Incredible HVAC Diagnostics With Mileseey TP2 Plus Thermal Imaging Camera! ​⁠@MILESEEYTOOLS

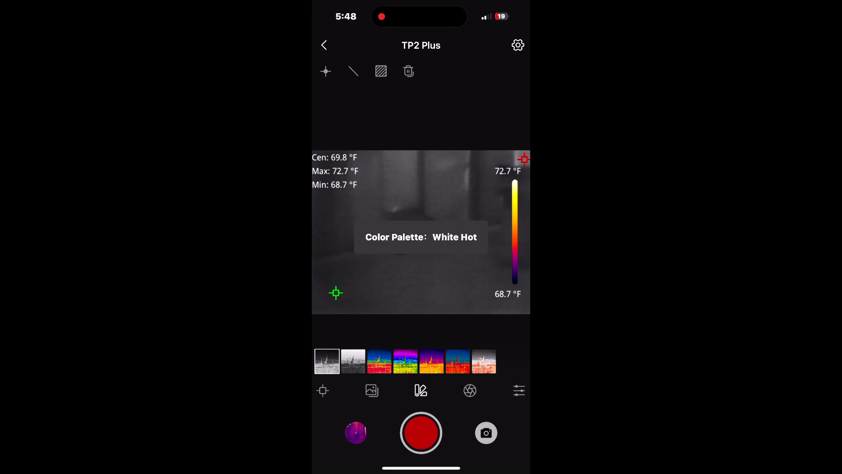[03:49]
On screen: spot 69.8°F, max 72.7°F, min 68.7°F, scale top 72.7°F, scale bottom 68.7°F
and getting into it but yeah we have all these different modes here we have a
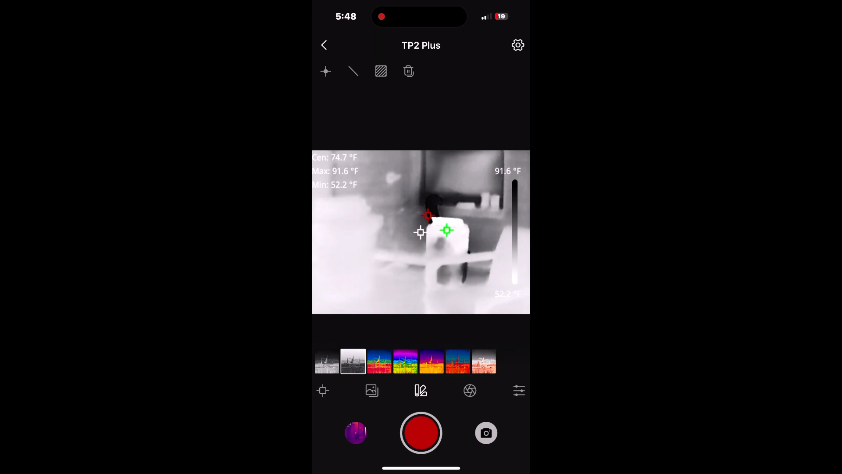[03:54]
On screen: max 91.6°F, min 52.2°F, scale top 91.6°F
white hot black hot we have a rainbow mode an
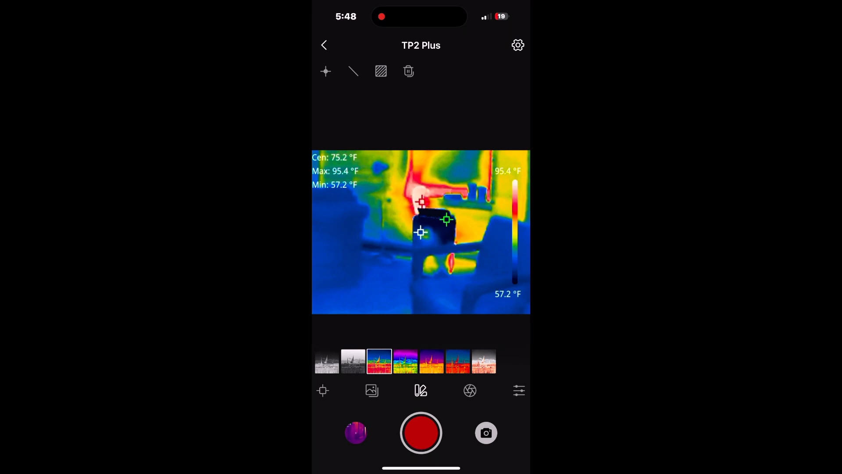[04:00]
On screen: max 95.4°F, min 57.2°F, scale top 95.4°F, scale bottom 57.2°F
iron mode which is really what i usually stay in the most is the iron mode but yeah
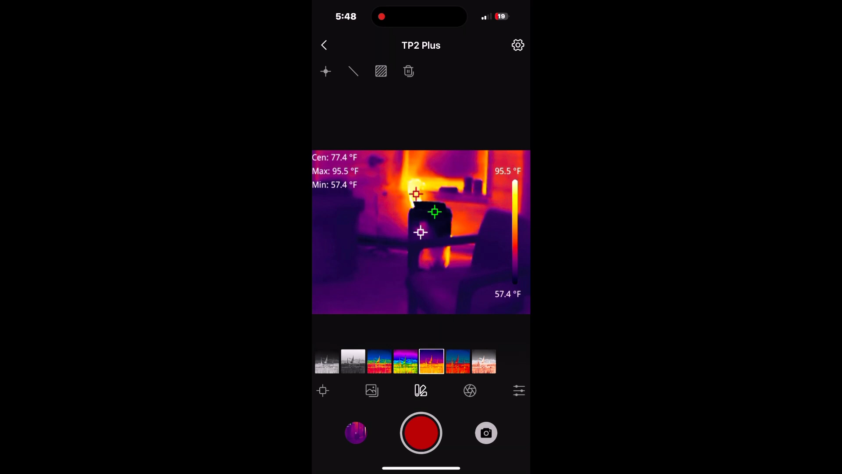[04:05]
On screen: max 95.5°F, min 57.4°F, scale top 95.5°F, scale bottom 57.4°F
all kinds of different other modes here also and getting into some of these other adjustments you can adjust the um the distance away from the target you want to measure that's one you really want to keep an eye on because you
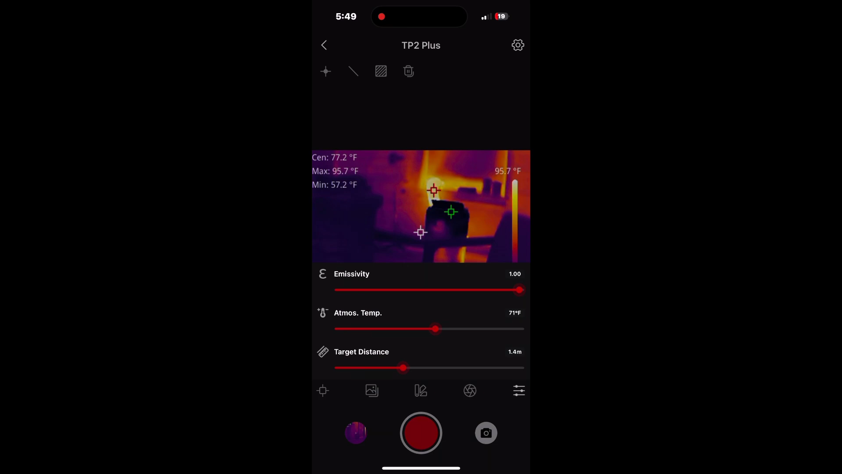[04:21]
On screen: max 95.7°F, min 57.2°F, scale top 95.7°F
will get different readings from the different um distances you are away so make sure you set that properly or you might get a false reading
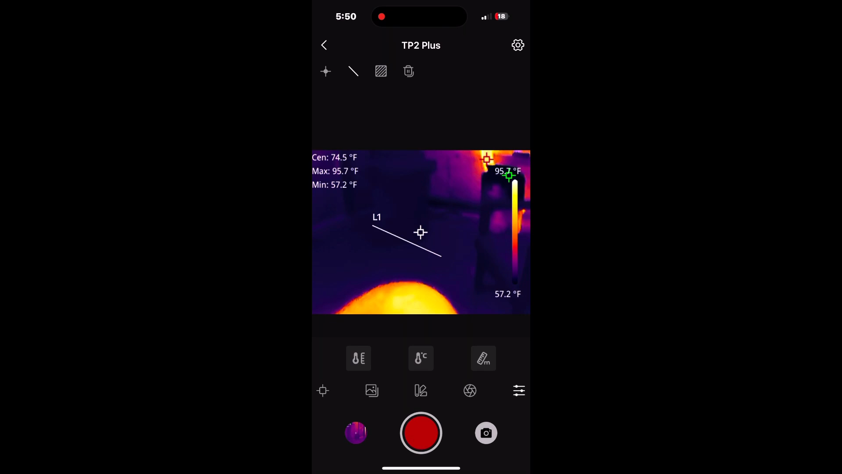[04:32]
On screen: max 95.7°F, min 57.2°F
all right one more thing i wanted to show you guys is this this point to point measurement so we basically just draw a line from point to point on the screen and it gives us our
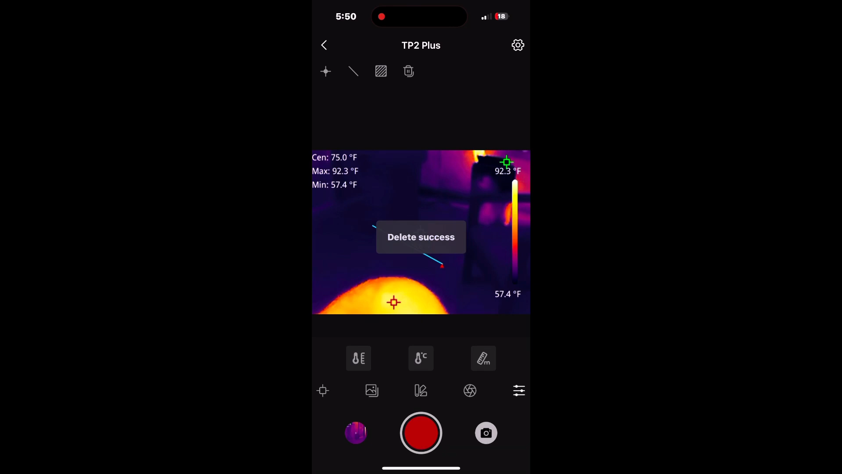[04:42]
On screen: max 92.3°F, min 57.4°F, scale top 92.3°F, scale bottom 57.4°F
uh the temperature of that area and you can also do it
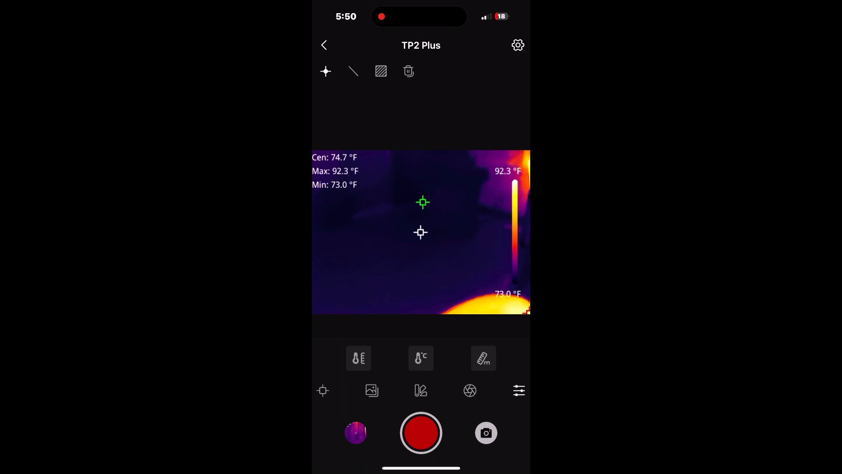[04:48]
On screen: max 92.3°F, min 73.0°F, scale top 92.3°F, scale bottom 73.0°F
with um with these dots here so you put a dot on the screen it will hold the temperature of where that dot is hitting and you can put
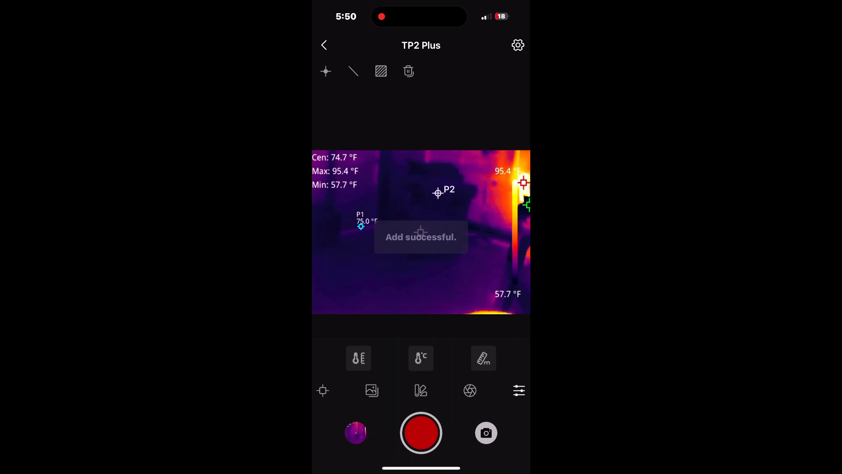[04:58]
On screen: max 95.4°F, min 57.7°F
up to i believe three dots on the screen so if you wanted to measure
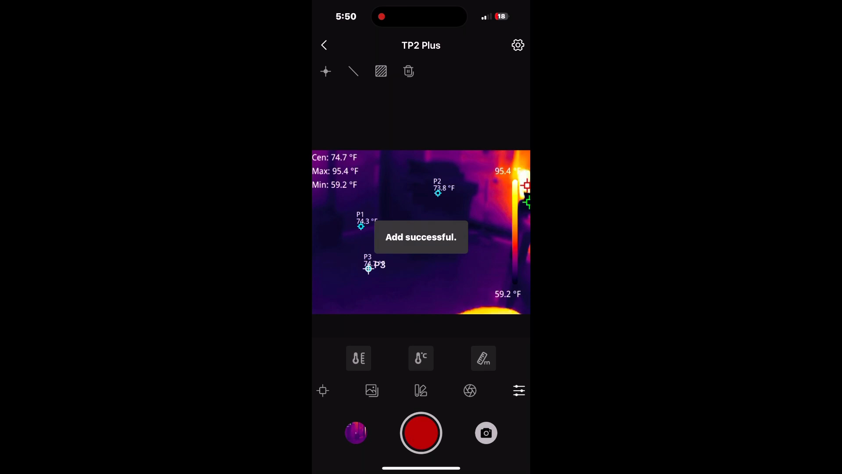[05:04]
On screen: max 95.4°F, min 59.2°F
three separate points actually um it's more than that because you still have your hot point cold point and center point but you can set up three separate areas
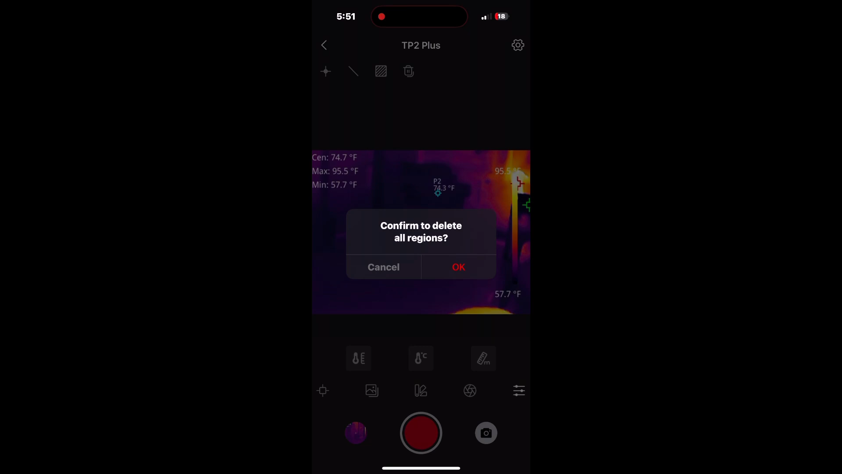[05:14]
On screen: max 95.5°F, min 57.7°F
to keep the temperature of at all times there so that's a very
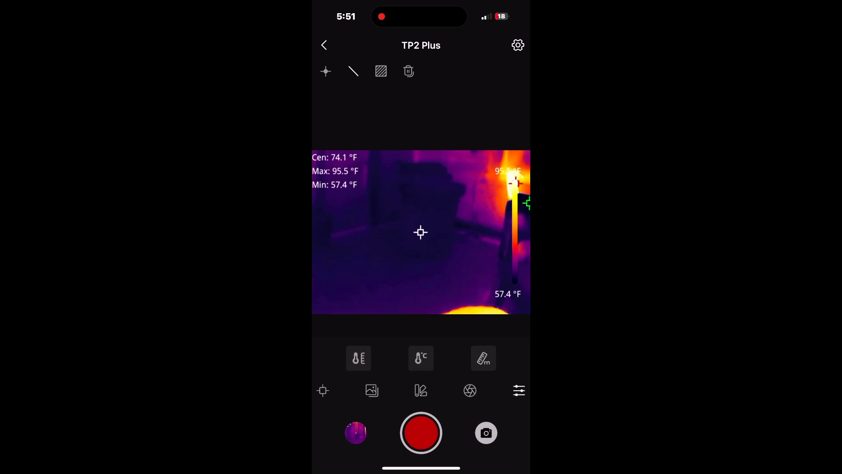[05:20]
On screen: spot 74.1°F, max 95.5°F, min 57.4°F
neat option there also like i said i haven't even begun to scratch the surface here of all this uh of all the options here but it gets into quite a bit of